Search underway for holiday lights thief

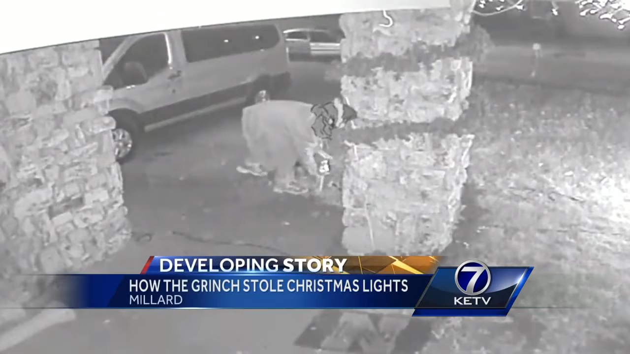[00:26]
Surveillance cameras are rolling as this real-life Grinch steals a string of Christmas lights from a Millard Holmes front yard and takes off.